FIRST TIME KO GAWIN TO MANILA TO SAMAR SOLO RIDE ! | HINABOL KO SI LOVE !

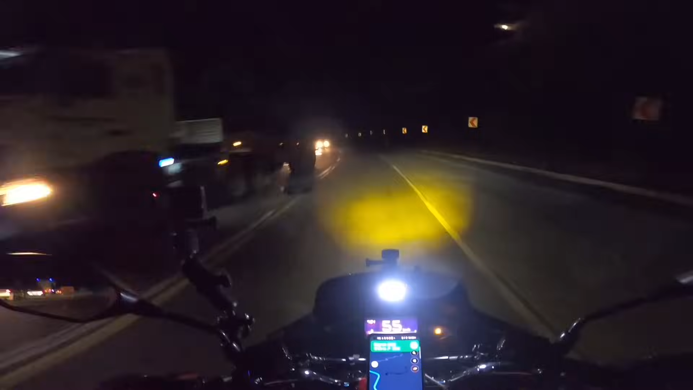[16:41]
Buti na lang meron tayong MDL na in-install, tapos busina, kahit pa paano maririnig tayo, di ba?
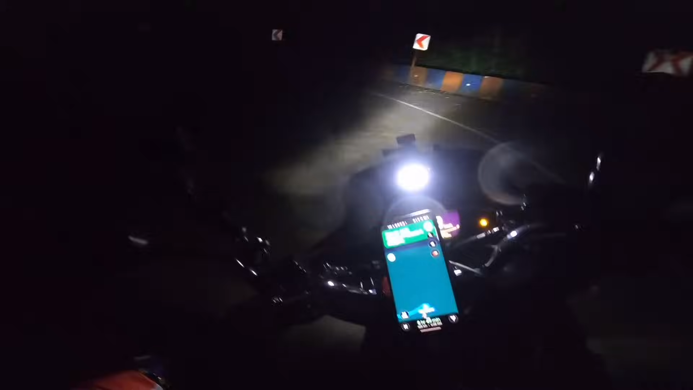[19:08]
Grabe mga paps. Oh my, ang dilim. Grabe.
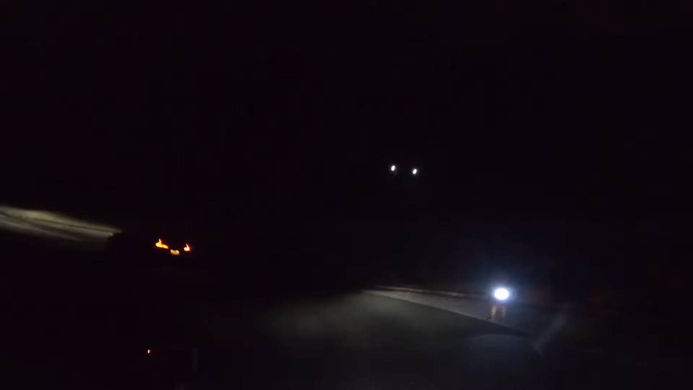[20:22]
Ganda oh. Sheesh. Yeah! Huwag mo akong bibitinin, Mario! Sheesh! Ang taas! Grabe yun! Sheesh! Wow!
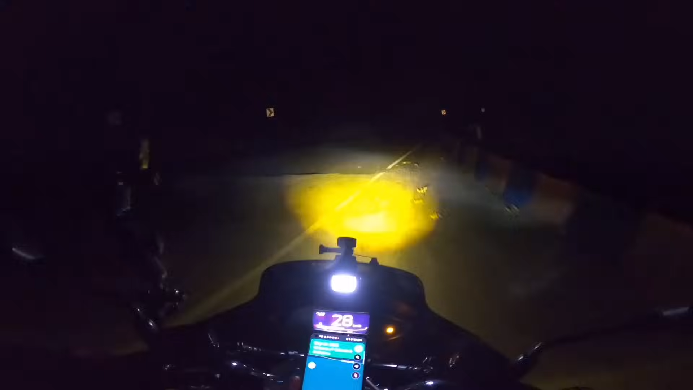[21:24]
Kasi nadaanan ko siya sa sarili kong mismong sasakyan, di ba? Ako mismo nagda-drive. Medyo nakakatakot pero masaya. Yan yung experience mga paps. Pag nadaan kayo dito, lalo na pagtanghali, yan. Pag may araw kayong bumiyahe, ganyan. So makikita nyo lahat, ma-appreciate nyo yung ganda ng view na yan. Ha, grabe, scary mga paps. So wala tayong makasalubong. Pero nakaya yung ilaw natin. Ayan yung low, and then ito yung high. Yan naman yung normal na ilaw, so madilim diba.
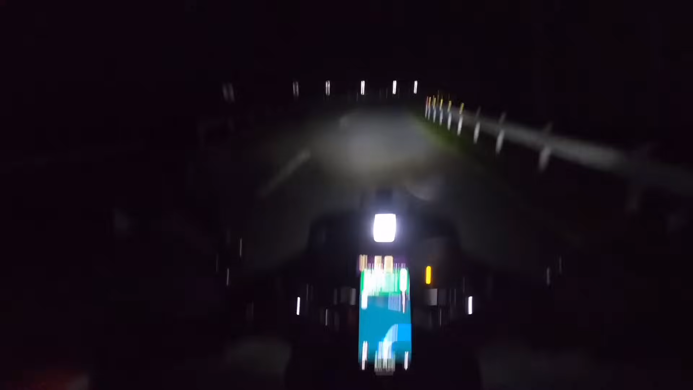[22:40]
7:24 na ng gabi mga paps. And sinasabi dito sa Google Map 8 hours and 43 minutes pa yung biyahe natin papuntang Matnog Port no, para sumakay tayo ng barko. So, ayan, medyo malayo-layo pa mga paps. Uy, lubak, ah! Yeah, meron pa pala dito yan. Lubak sa alanganing lugar. Abe, sobra. Woo. Ay, nakaramdam na ako ng pagod mga paps saka antok. Nandito na tayo sa Naga.
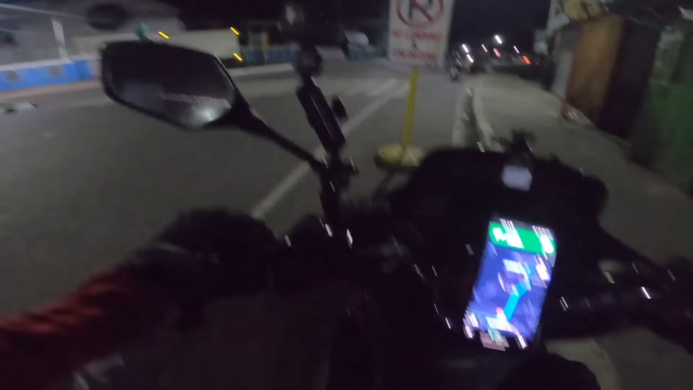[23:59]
Ito na tayo mga paps. Nandito na tayo sa Naga.
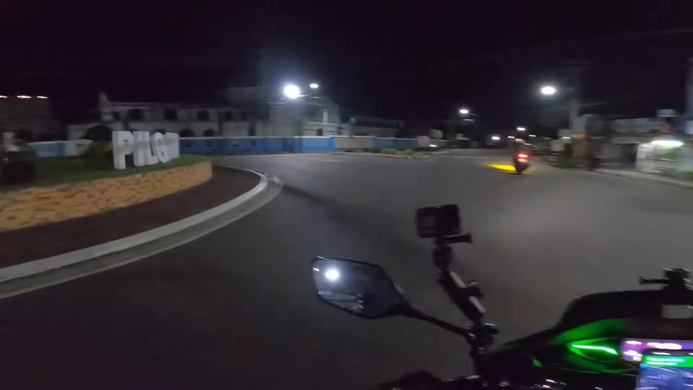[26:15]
Ayan, syempre para makita sa ano, ayan o, oh, diba, Naga City of Naga. Woo, bye bye.